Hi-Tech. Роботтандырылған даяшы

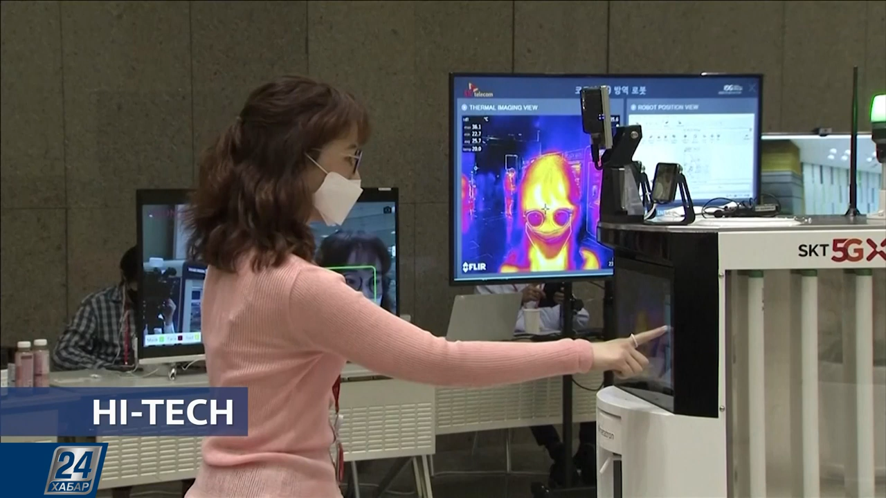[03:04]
Ол 5G байланыс арқылы серверге ақпарат жіберіп тұрат, келген беткен адамның температурасы 37,5 градус болса бірден қабырлайды.